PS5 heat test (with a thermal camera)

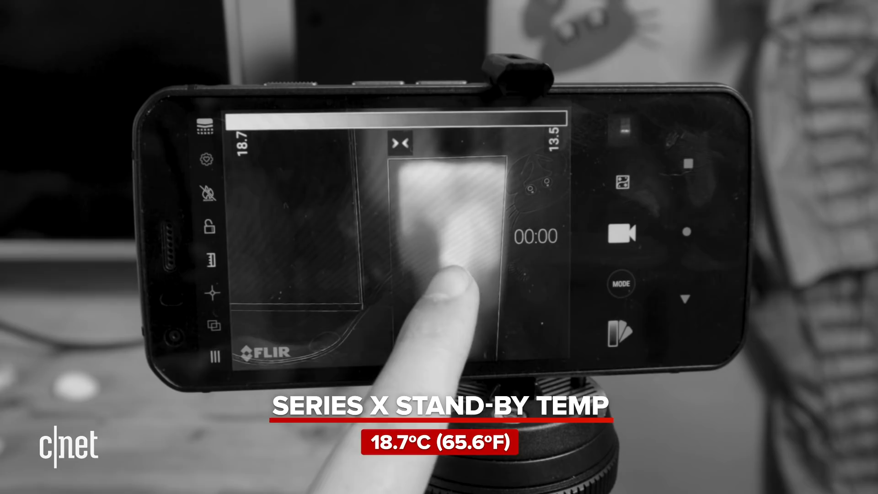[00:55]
It is doing things in the background.
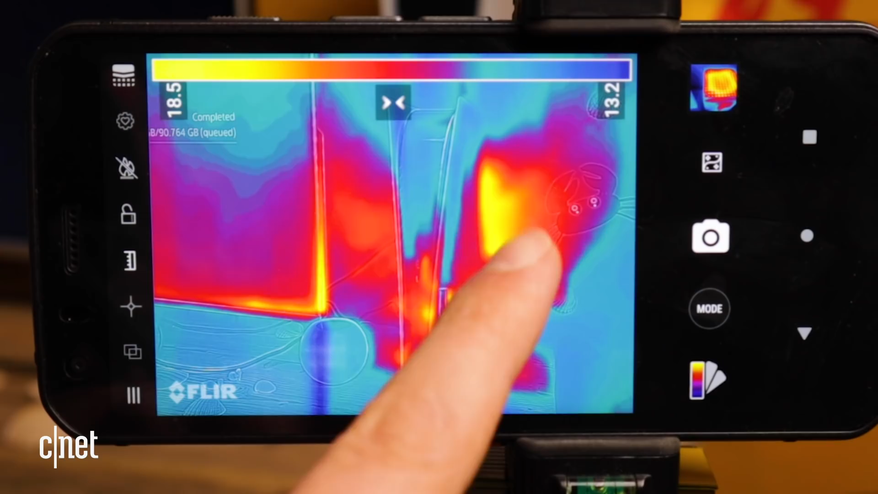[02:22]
but it really does seem to be in the bottom part where most of the heat is being generated and also at the back, which is where the fan is mostly blowing out the heat exhaust. So it's warming up the back wall and also down at the bottom on the table. But the top part of the console seems pretty cool.
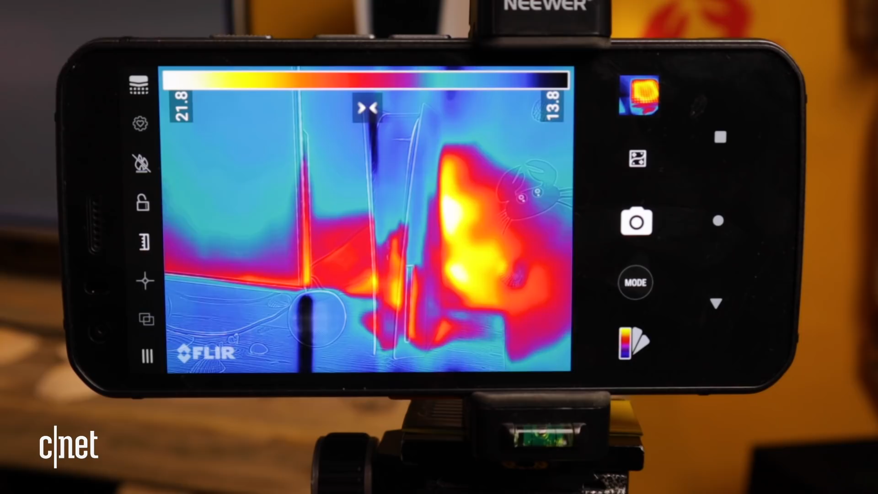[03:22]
That's about one degree, no, one and a half degrees to two degrees higher than in the menu system. So it is climbing. I'm going to keep on playing this for a little while longer and see where that temperature goes.
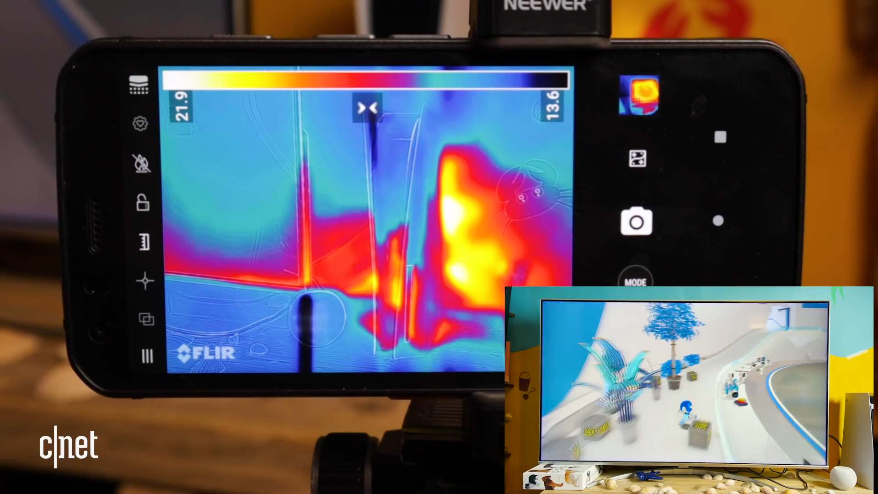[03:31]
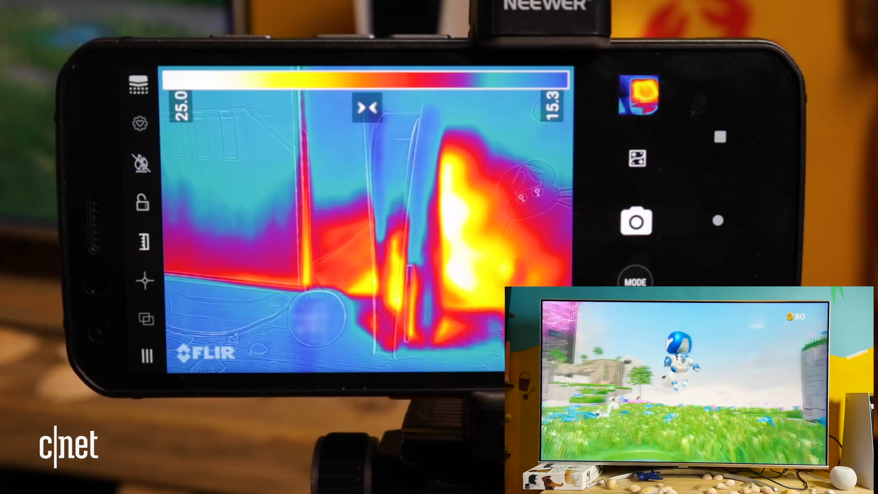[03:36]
Okay, it's been a few more minutes now and I can see that it's gone to 24.4.
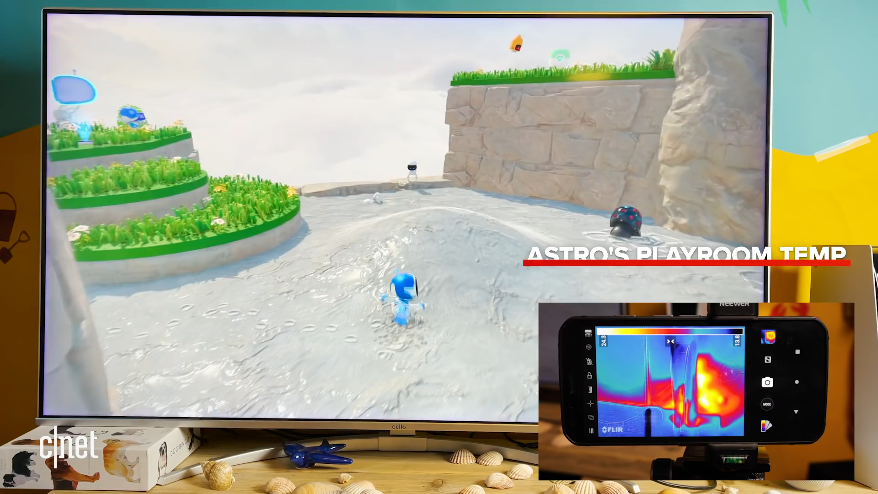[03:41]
That's five, six degrees higher than when it was in the menu. So the console is definitely starting to work harder. Hello, I'm an old PS1.
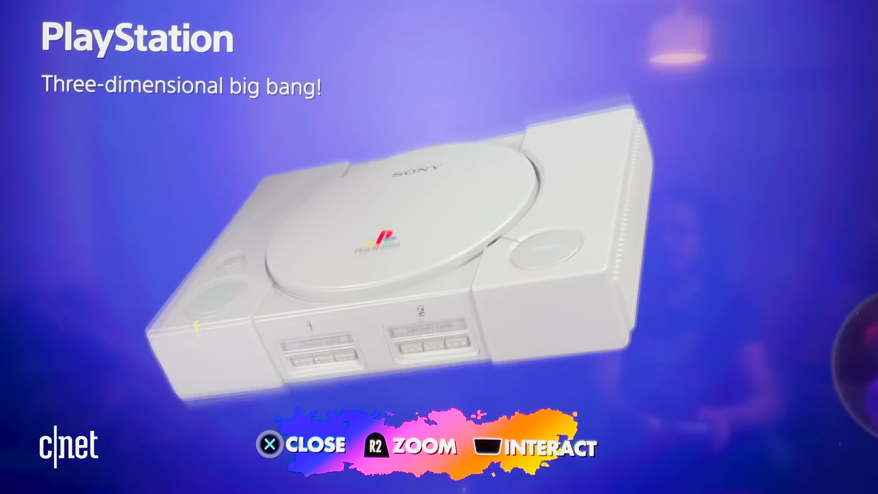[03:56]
Why don't you love me?
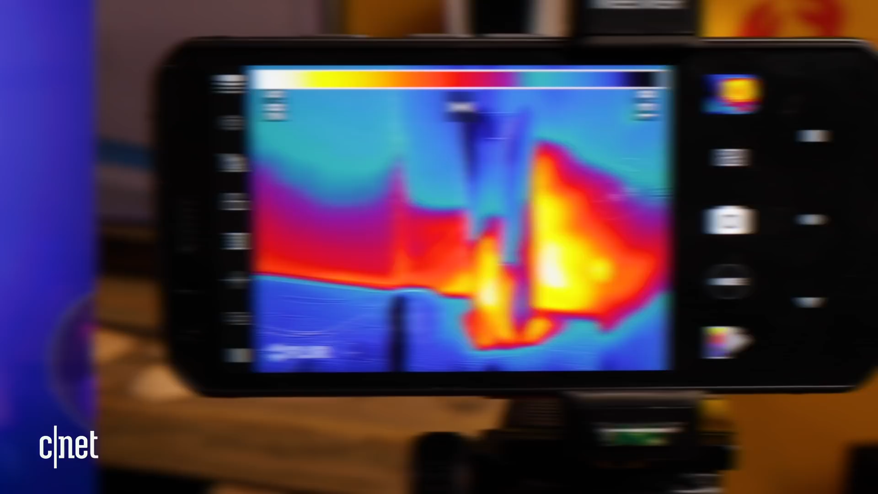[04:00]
So I've been playing this game for about 20 minutes and as we can see, the temperature has gone up to about 28.5 degrees C. Now I did look over and see that it spiked somewhere around 30 degrees.
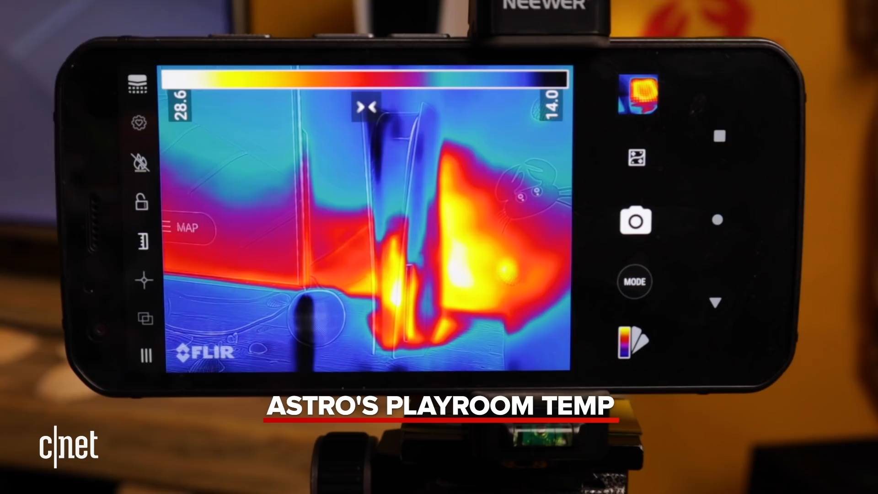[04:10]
And again, we can really clearly see that all of the heat is very much focused around the bottom of the console and in particular, all of the heat exhaust that's going against my back wall.
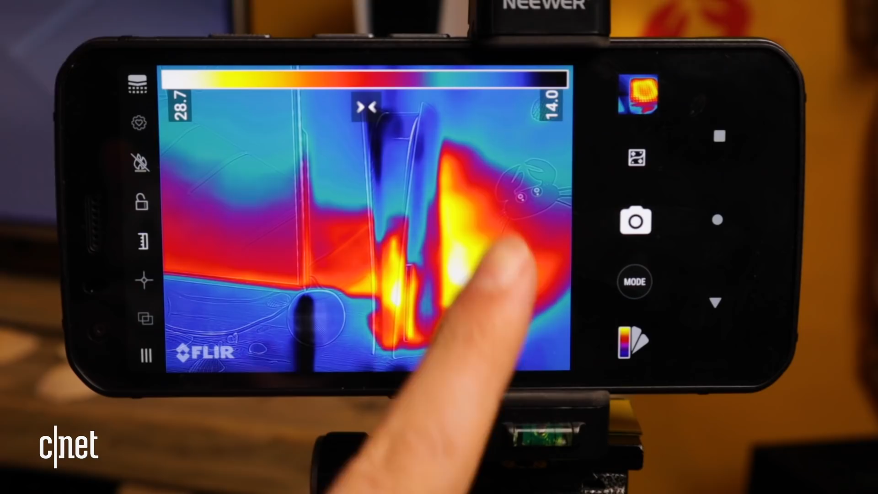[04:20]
There might be time now to fire up something a little bit more demanding. So let's go back to my home.
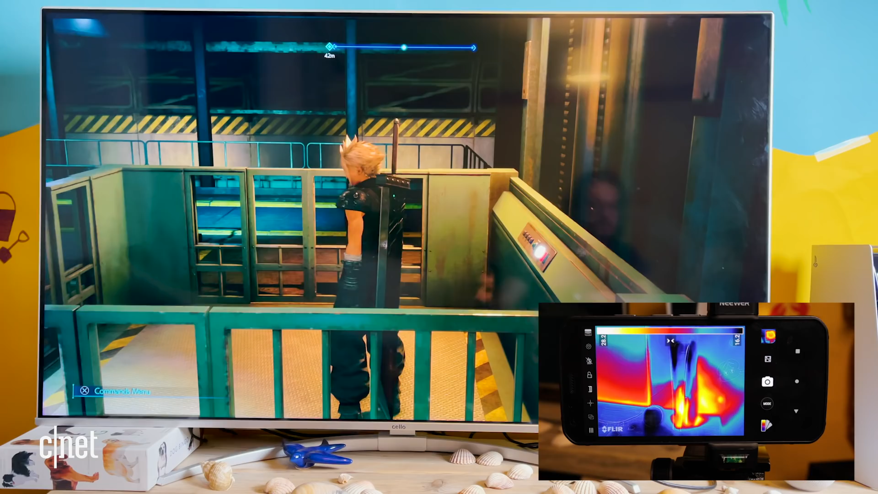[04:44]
So we're at about 28 degrees C playing this at the moment, which is actually a little bit less than it was when we're playing Astro's Playroom.
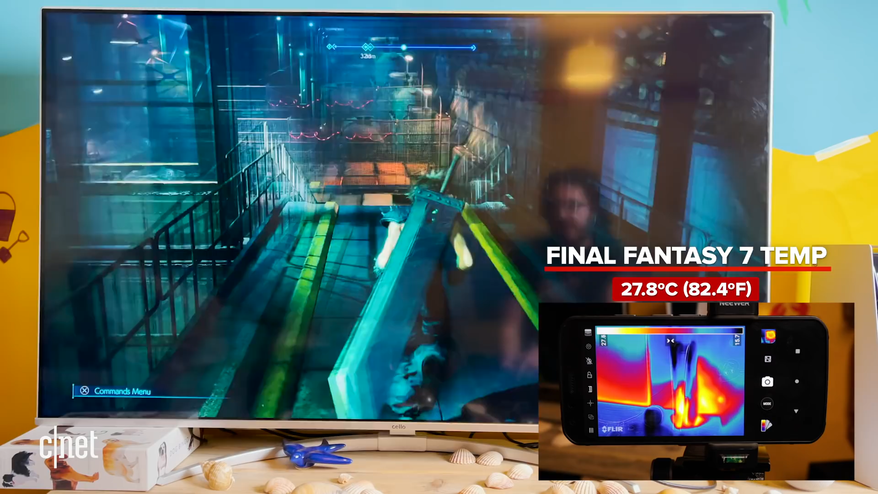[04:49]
Maybe just because this intro bit isn't too demanding.
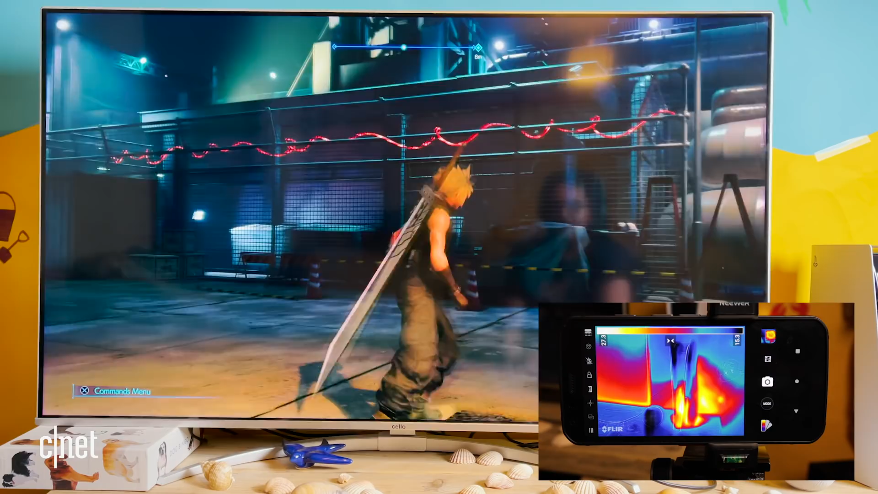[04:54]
So I'm going to keep on going for a little bit and see how it gets. It's dropped to 26 degrees.
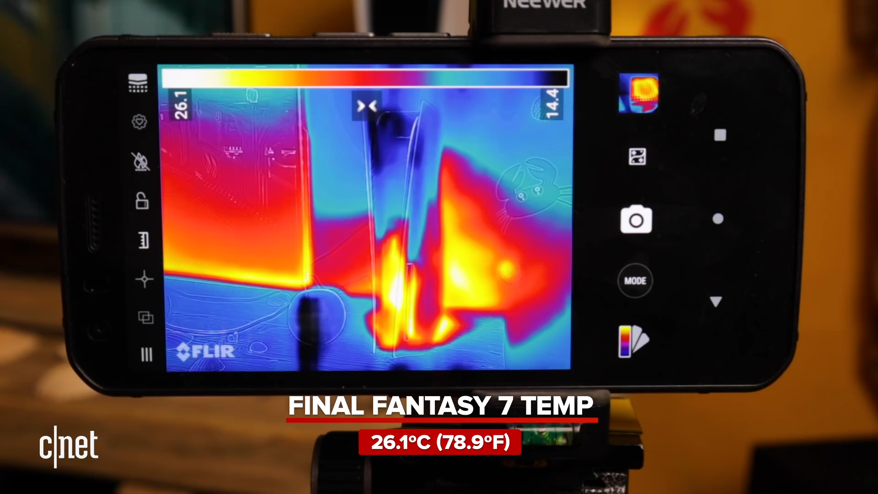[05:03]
This really isn't doing a lot to tax the console apparently. So let's keep on going.
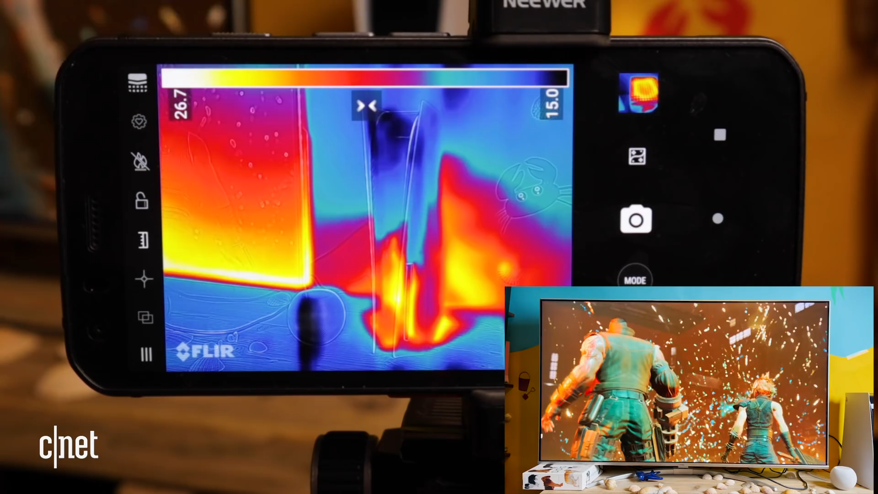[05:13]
So playing Final Fantasy VII Remake, if anything, cooled it down.